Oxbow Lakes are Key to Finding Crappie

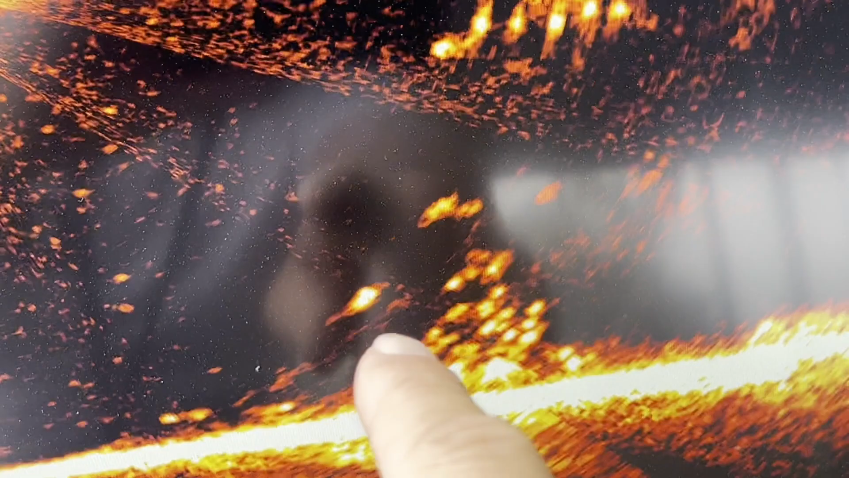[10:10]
Well, there's three and here comes another. That's one of them toads. Those are two pound fish. That's 18 foot out. I'm looking 30 foot deep. That's what an over two pound crappie looks like on LiveScope right there.
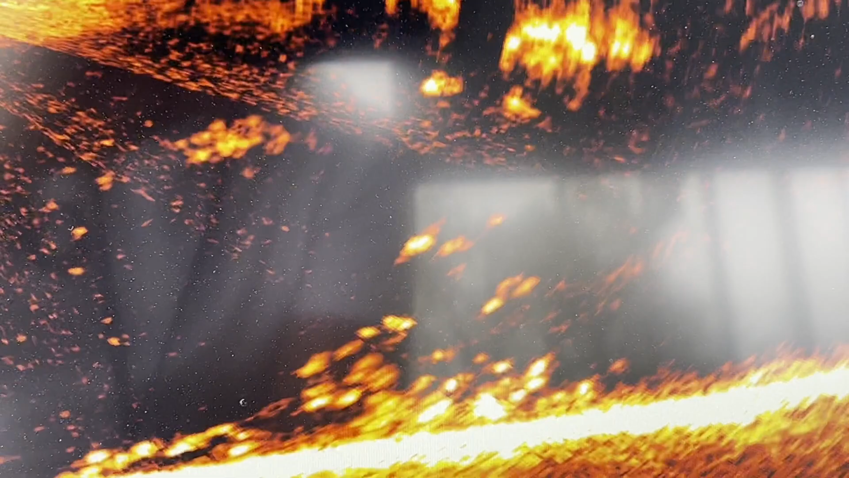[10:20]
Oh wow, there's a large mouth sitting up there.
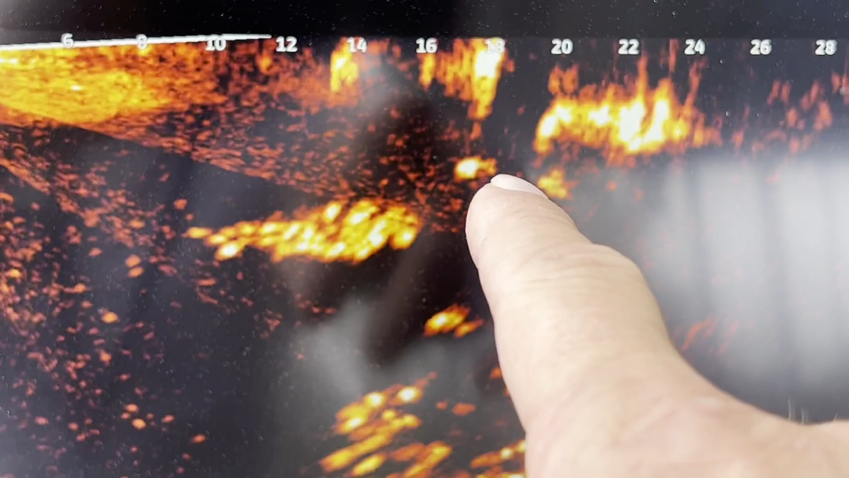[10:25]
You can tell that his head, he's more of a bulldog style. He's real heavy in the front end and real light in the back end.
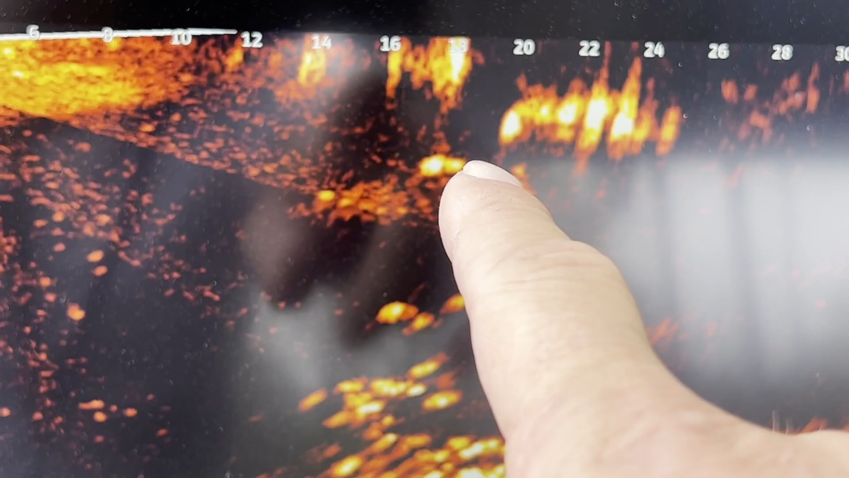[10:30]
That's how you can tell the difference in a large mouth versus crappie.